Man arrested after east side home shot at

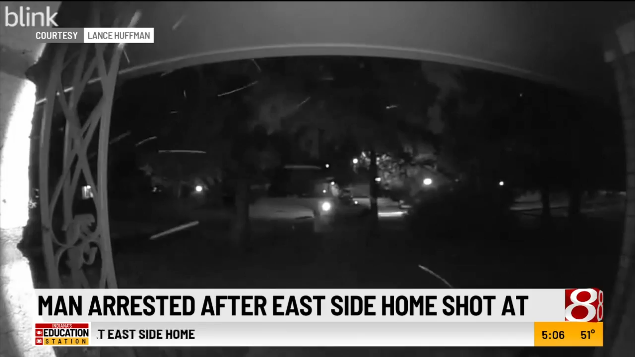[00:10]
The homeowner gave IMPD surveillance video. And court documents say it shows Scott stopping in front of the house and firing 25 shots.